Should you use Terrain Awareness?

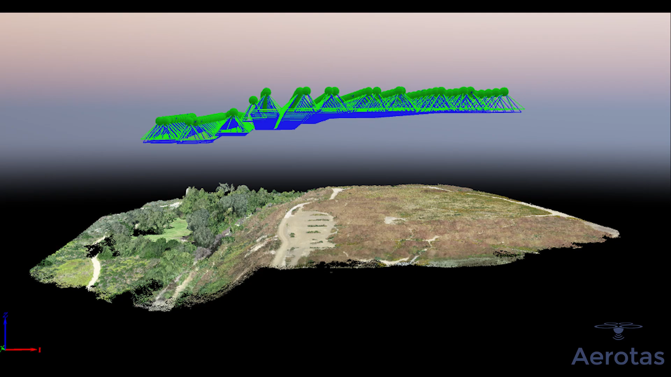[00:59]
Instead, to make terrain awareness work, you have to program the drone with a surface model of the project site that it can then follow.
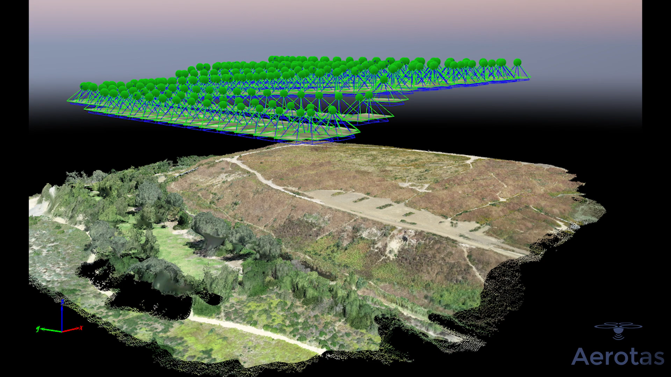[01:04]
The point of terrain awareness is to keep overlap consistent throughout an entire project site, which is really important for photogrammetry.